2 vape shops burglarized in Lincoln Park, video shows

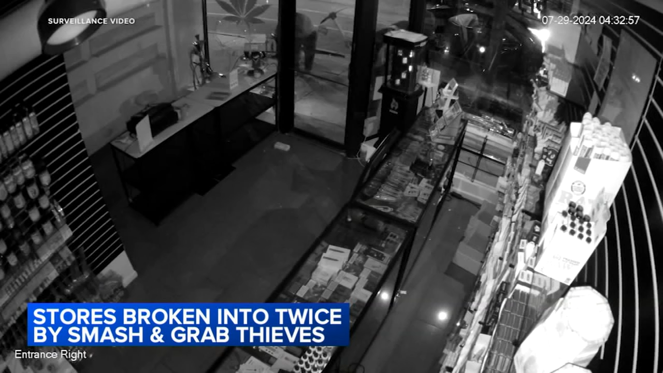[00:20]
Surveillance cameras capture video of several burglars breaking the glass at Lincoln Park smoke and vape in the 2200 block of Lincoln Avenue overnight.